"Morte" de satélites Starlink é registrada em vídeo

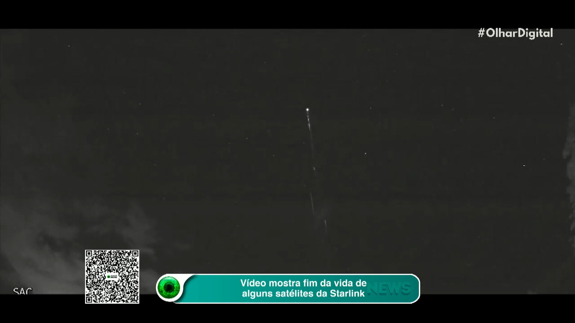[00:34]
Ainda não está claro se a imagem mostra um ou mais satélites se despedaçando.
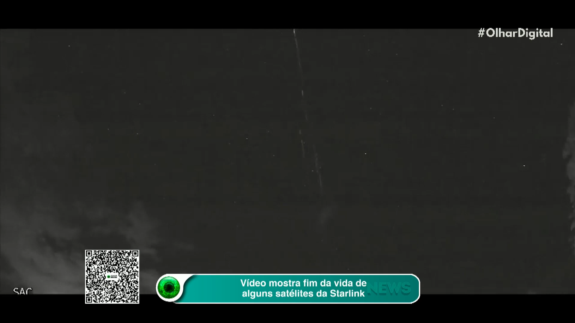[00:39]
Os satélites em questão são parte do lançamento mais recente feito pela SpaceX.
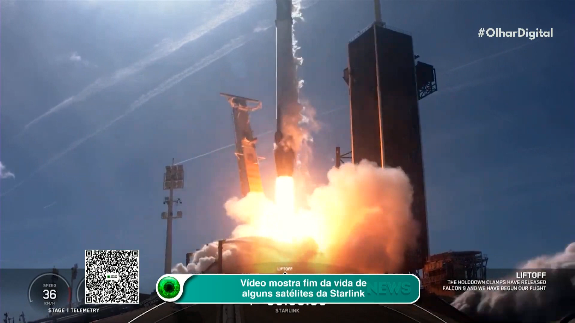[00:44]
No dia 3 de fevereiro, um foguete Falcon 9 levou 49 satélites da plataforma de internet ao espaço. No entanto, o time não contava com uma tempestade magnética,
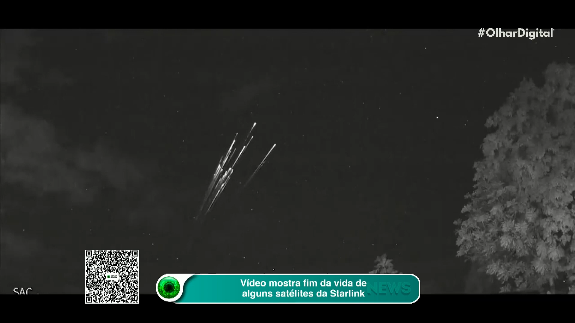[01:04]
que tirou de operação mais de dois terços da carga lançada. O vídeo foi capturado pela Sociedade Astronomia del Caribe, uma organização sem fins lucrativos baseada em Porto Rico, território anexado dos Estados Unidos. Em um comunicado divulgado no dia 9, a SpaceX disse que não há nenhum risco de destroços dos satélites caírem na Terra. Então, não há preocupações com eles tocando o solo ou colocando em risco a vida de pessoas ou a rotina de alguma metrópole. Mas o prejuízo financeiro foi grande.